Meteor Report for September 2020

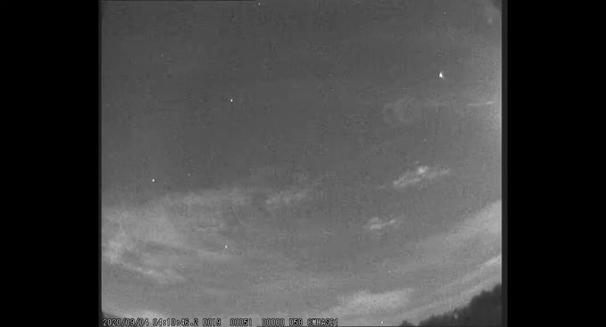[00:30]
The largest identified shower came from the September Perseids, but contributed only 22 meteors. A special report on the August Perseid meteor shower is available from the in-video link.
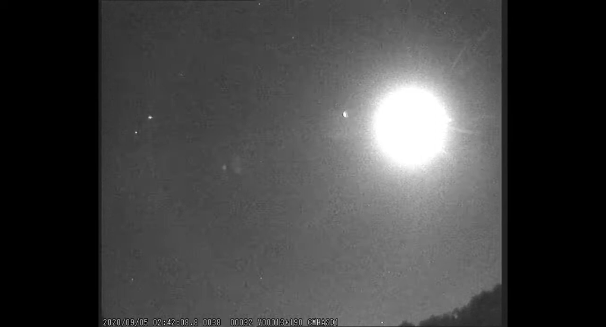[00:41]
The meteors in this video are shown in chronological order. The brightest detected was of magnitude minus 2.6, and a total of 26 different showers were identified. There is a particularly nice meteor which leaves a brief trail full for September at 3:07 a.m. Our data has been collated by the Society's meteor team and passed on to the Nematode Meteor Group,
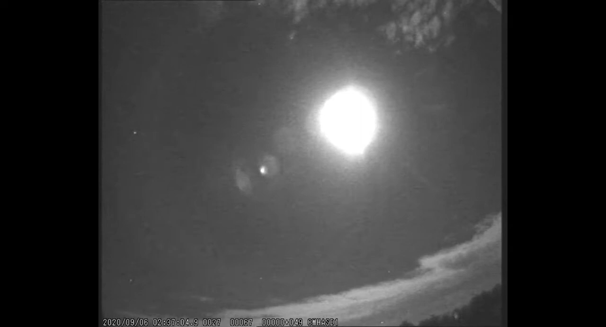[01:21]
further enhancing our knowledge of the space around Earth's orbit. Our setup is relatively simple. A single WATEC video camera connected to a PC running UFO analyzer detects meteor candidates. These are copied to a network attached storage device which has a web interface. Society members access this cloud drive and delete any false positive detections.